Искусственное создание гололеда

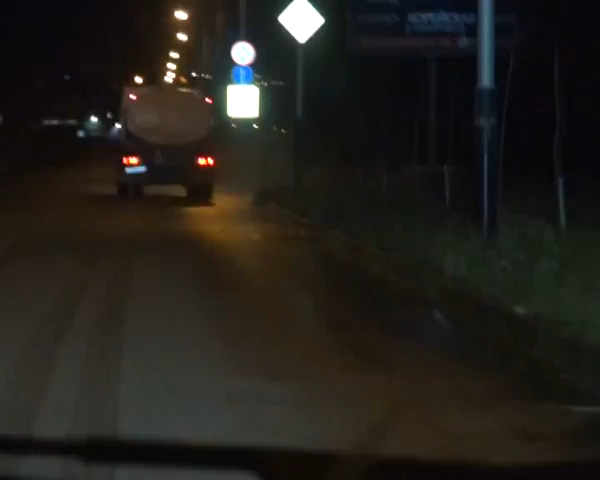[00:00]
В ночь на четверг городские автоинспекторы гонялись по дорогам за шоферами поливомоечных машин, которые накануне заморозка решили вымыть проезжую часть.